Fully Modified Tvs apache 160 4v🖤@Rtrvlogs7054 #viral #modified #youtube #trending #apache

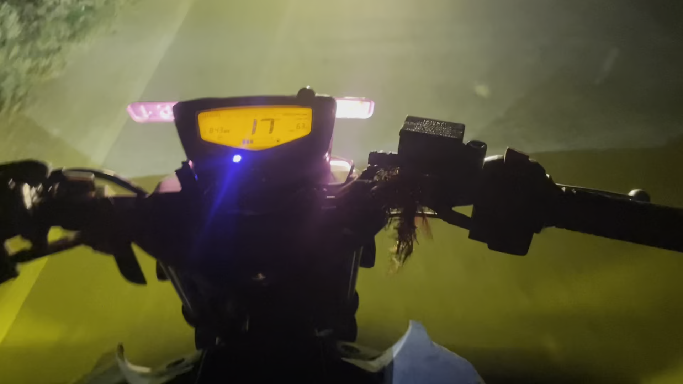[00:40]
चेक मारो लाइट यार कहाँ तक जा रही, बिल्कुल भाई साहब कतई जहर लग रही है, देखो चेक मारो।
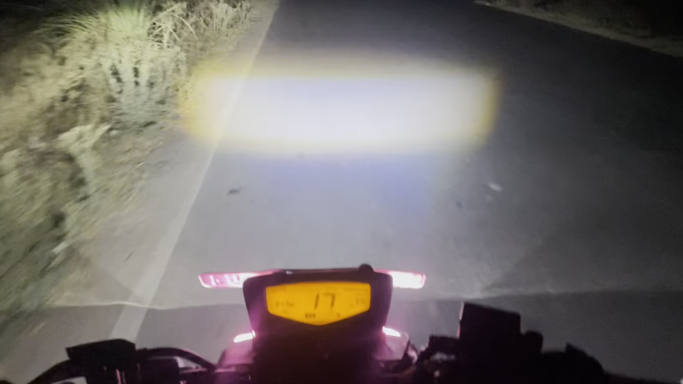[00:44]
क्यों भाई कैसी लग रही लाइट तुम्हें? बढ़िया लग रही है। ओके रात की चीता हूँ अपने दम पे जीता हूँ। आहा